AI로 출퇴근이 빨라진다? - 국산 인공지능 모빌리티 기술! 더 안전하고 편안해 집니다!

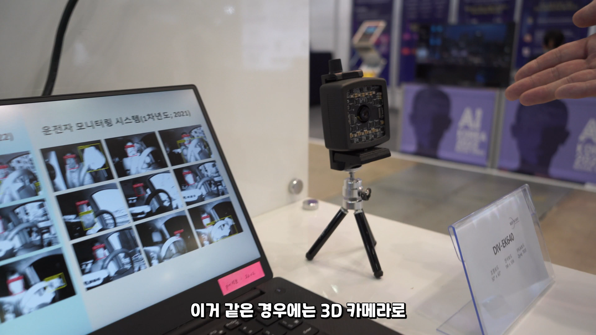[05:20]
이 같은 경우는 3D 카메라로서 보통 일반적으로 카메라 같은 경우에는 2D 정보로 3D를 찍을 수가 없습니다. 3D 정보를 통해서 어떠한 영상의 깊이를 통해
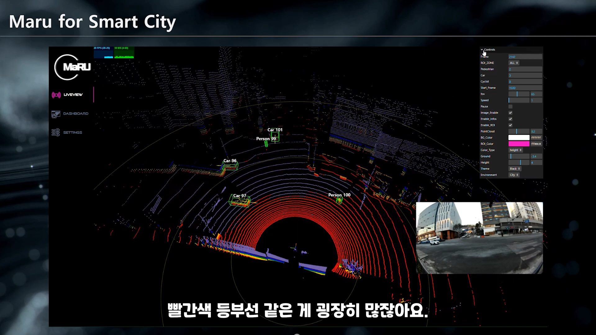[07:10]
그래서 여기 사람이 지금 걸어가고 있는데 굉장히 위험하다는 거를 이 자동차한테 알려주고 있는 것 같습니다. 그래서 이렇게 단계적으로 한눈에 보기 쉽게 이렇게 알려주기 때문에 좀 더 좋은 기능인 것 같은데요.